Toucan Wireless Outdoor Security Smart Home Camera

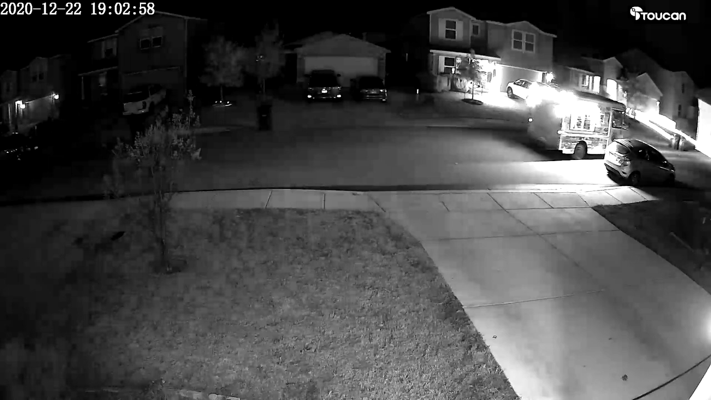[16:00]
now when it comes to outdoor cameras and so even with the night vision handled very very well with this camera so I don't really have much complaints any real complaints about this camera it's been a really positive